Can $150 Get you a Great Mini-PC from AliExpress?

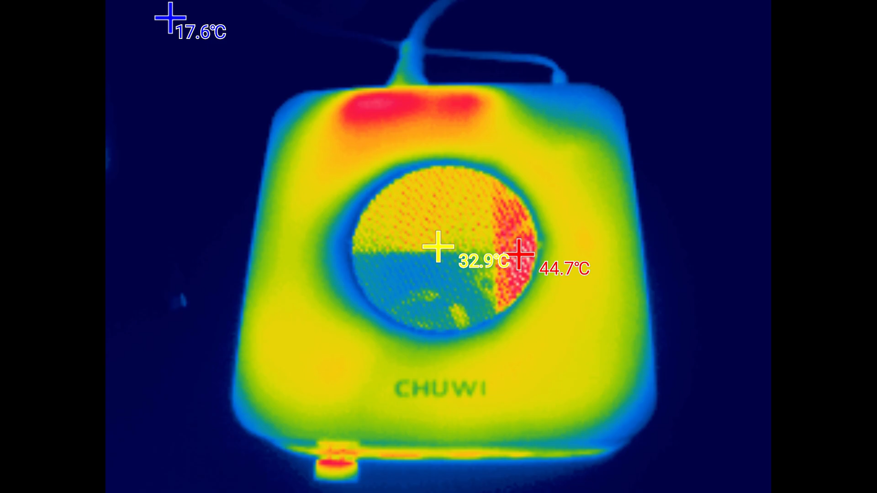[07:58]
On screen: spot 32.9°C, max 44.7°C
the exterior temp stayed relatively cool with a max-hot spot of 44.7 degrees.